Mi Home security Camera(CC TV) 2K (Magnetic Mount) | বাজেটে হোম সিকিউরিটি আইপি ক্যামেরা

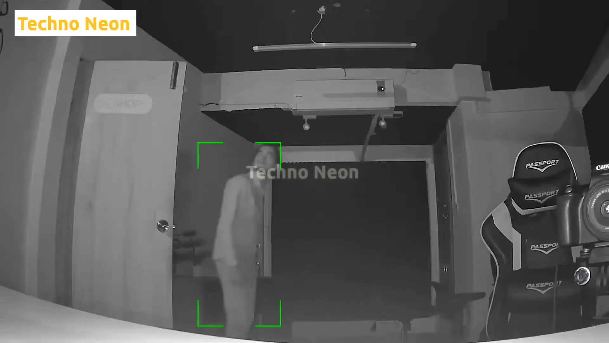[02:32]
आई human detection सिस्टेम थाकाई एटे फॉल्स एलामेर कोनों समुशा नही प्राते जेकाने बिशी सुड़ेश शंदिया होई छेकने ए इसीशन टे अने